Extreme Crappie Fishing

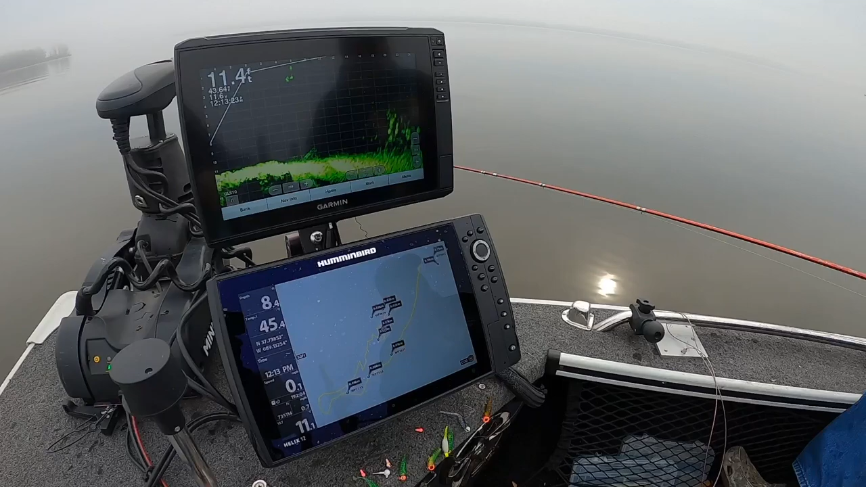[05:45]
that's the setup just the eye preference man i mean i just see that green a whole lot better than i see the amber oh it's
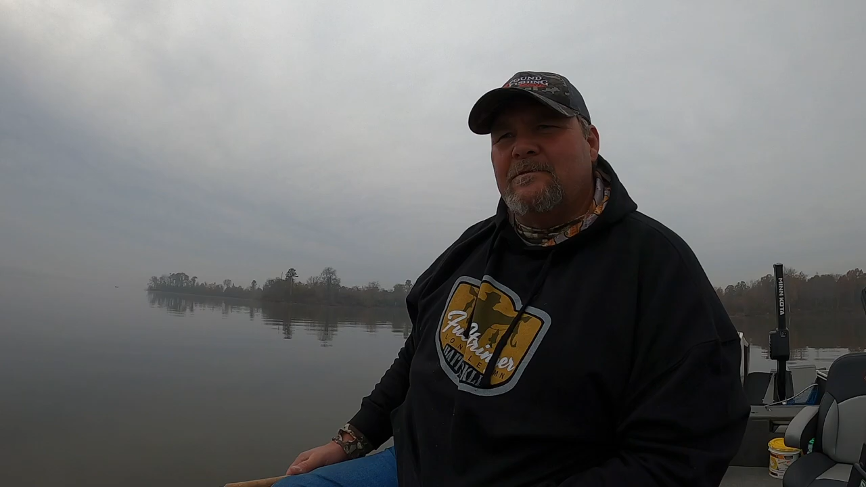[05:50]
just each individual got his own thing
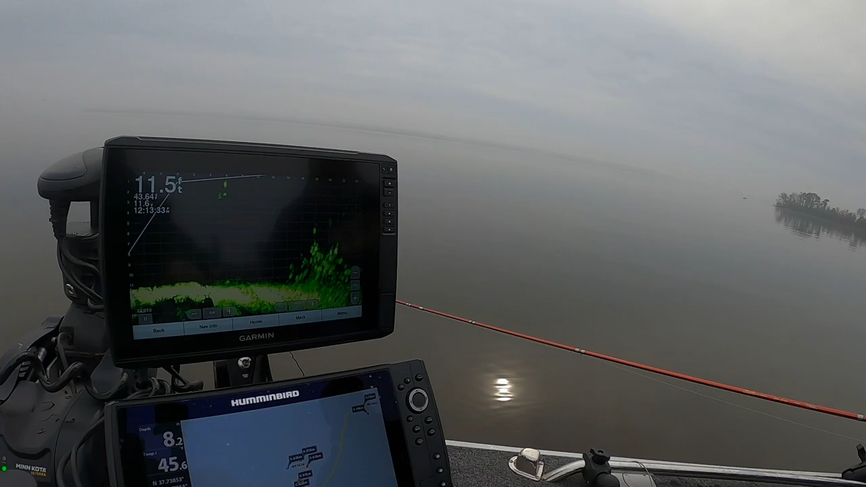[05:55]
a good image
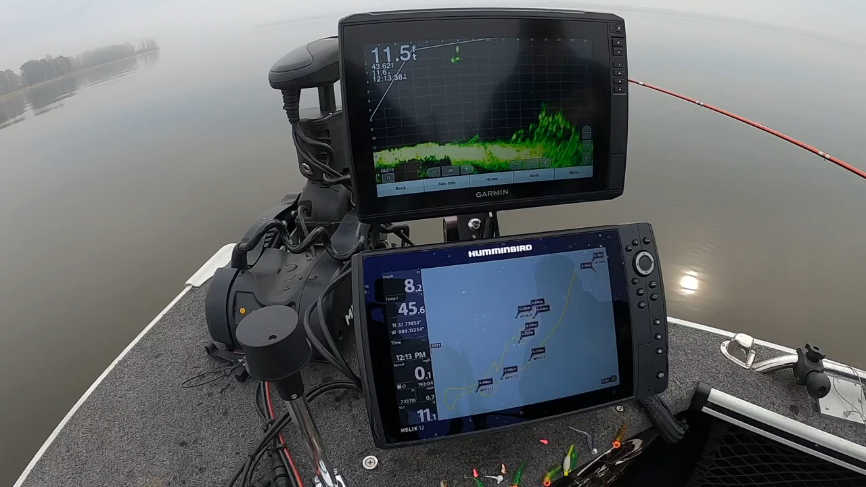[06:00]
right out there in front of you